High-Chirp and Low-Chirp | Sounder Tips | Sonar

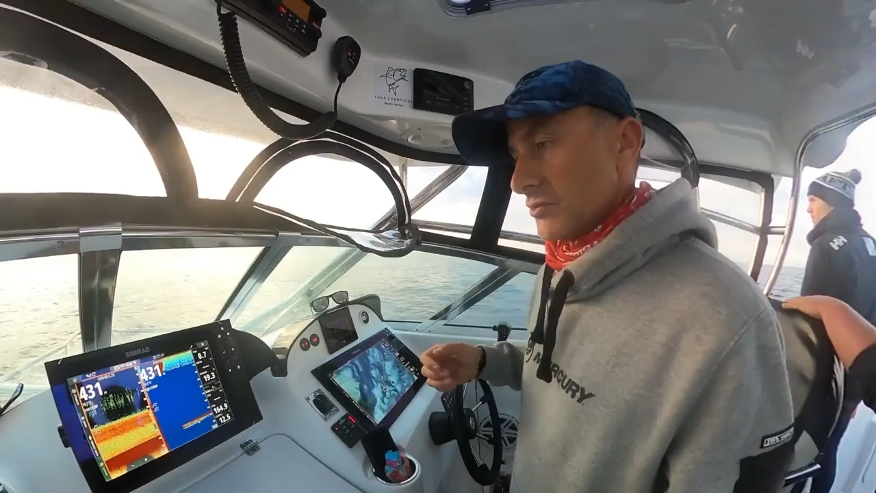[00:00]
so a lot of people ask why do you have high chirp and low chirp your high chirp so good in shallow water picks up all the detail and it does work out here we're currently 431 meters
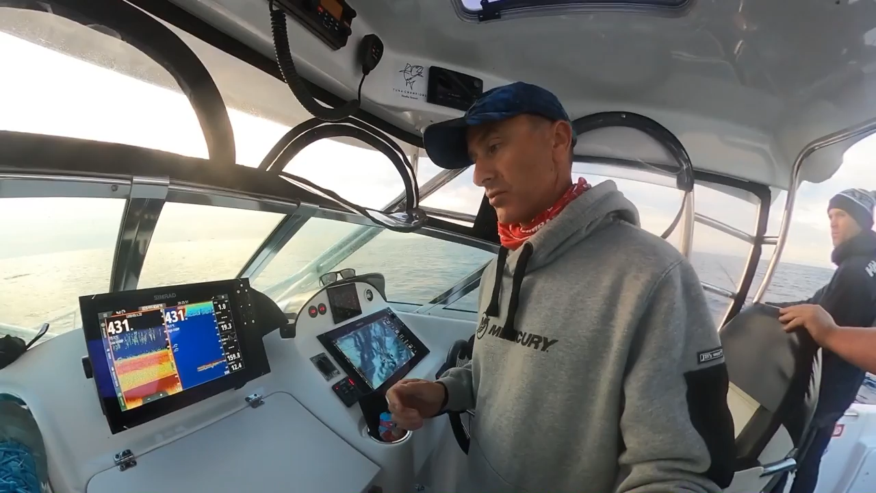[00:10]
of water but what it doesn't give you is the detail like the low chirp the low chirp is your deeper water transducer and it does work well in sort of that 100 150 meters but it comes into its own in the deep here and if i show you this closely if we look at this so
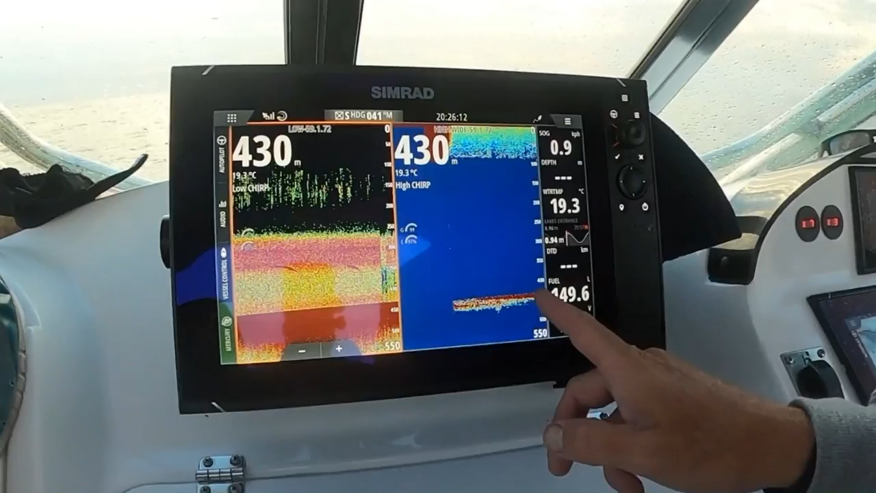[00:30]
On screen: water 19.3°C
this is our high chirp so i'm running two transducers at the moment just to show you yes i'm marking the bottom but i'm not marking any feed layer and this is the feed or the scatter layer here we've got the gain at 99 the color at 97 and we're really picking up nothing this one here we've got our gain at 92 color at 90 so we're running less power because this is a more powerful transducer if that makes sense but what we're also picking up obviously the feed layer that's it there and all down through here where it's red it's thicker but then there you can see clearly two big fish
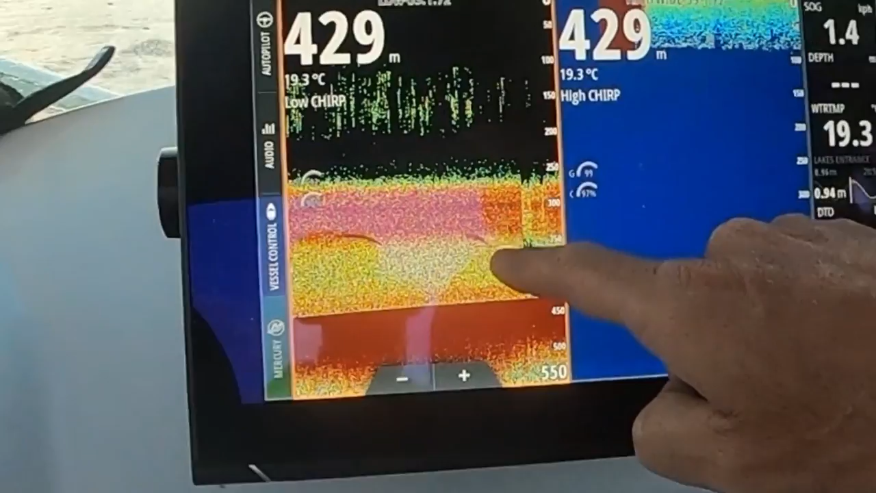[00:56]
On screen: depth 429 m, water 19.3°C
below us so who knows they could be swordfish they could be something else but they're definitely two
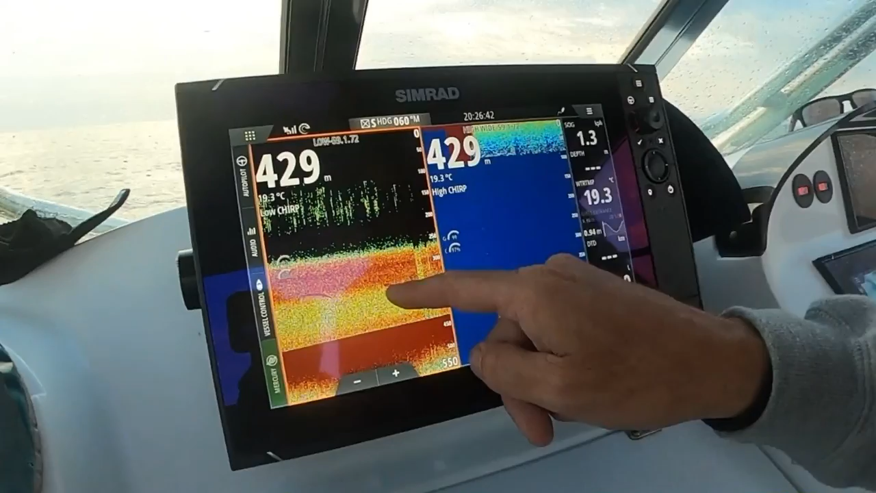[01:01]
On screen: depth 429 m, water 19.3°C
solid fish and that's what the swords do tend to mark up like on this unit so that's why we
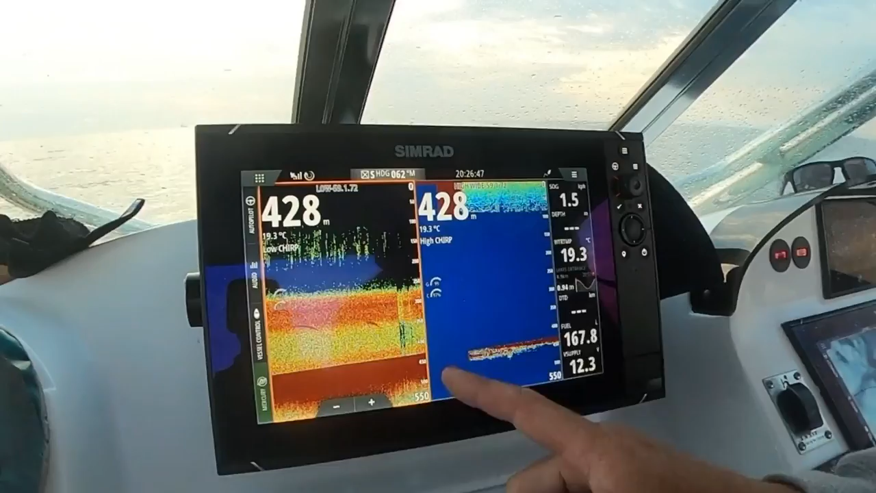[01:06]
On screen: depth 428 m, water 19.3°C
run the low chirp over the high chirp in the deep water
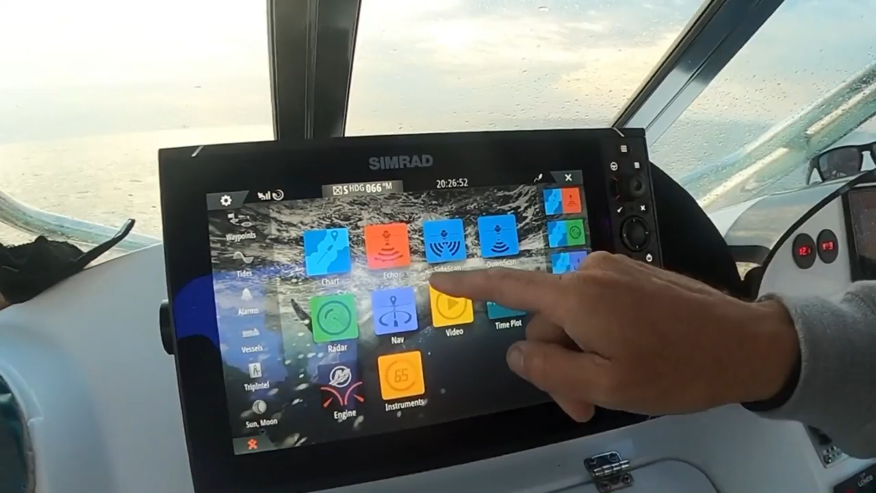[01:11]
now i've shown you that i'm just going to go like this and we're going to go straight back to low chirp you can see there that there
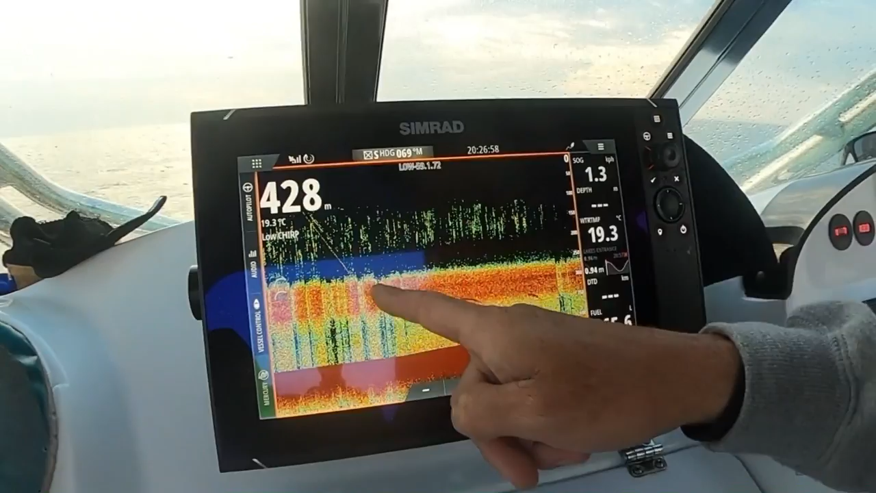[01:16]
On screen: depth 428 m, water 19.3°C
is the brick going down and the bait going down two fish there we're in a good area